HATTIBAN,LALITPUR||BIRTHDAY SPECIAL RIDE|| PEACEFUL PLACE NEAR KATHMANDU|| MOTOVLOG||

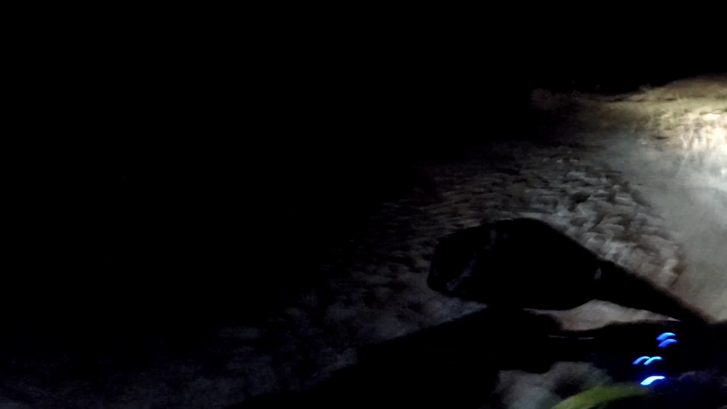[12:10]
सो त्यसको लागि चाहिँ सरी गाइज है ड्रोनले साथ दिएन भनौँ न अब हामीलाई होइन सो अहिले हामी कालीमाटी कुलेश्वर आइसक्यो होइन
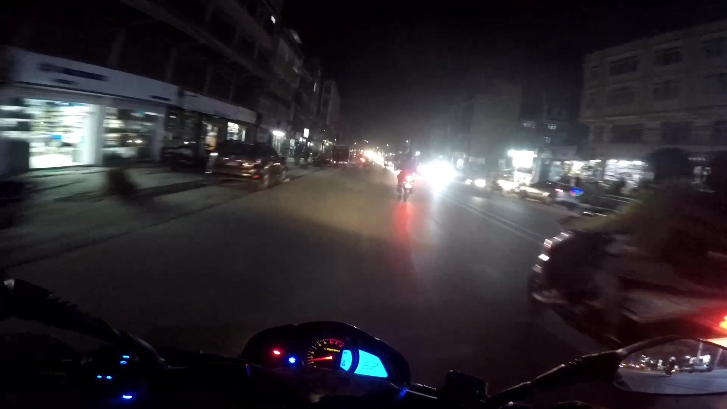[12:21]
अब इज गोइङ टु बी इन त्यही हो तपाईँलाई थाहा छ त छ सो अब आजलाई यति नै गरौँ भिडियो है रात अँधेरो धेरै भयो
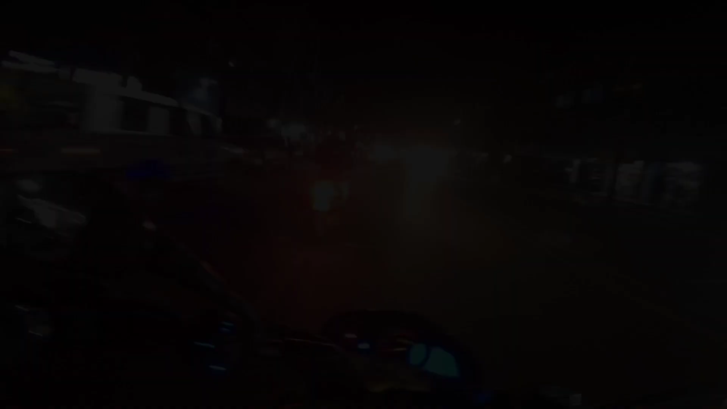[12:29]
अहिले चाहिँ लगभग 6:30 भइसक्यो होइन सो बाई बाई गाइज ह्याभ अ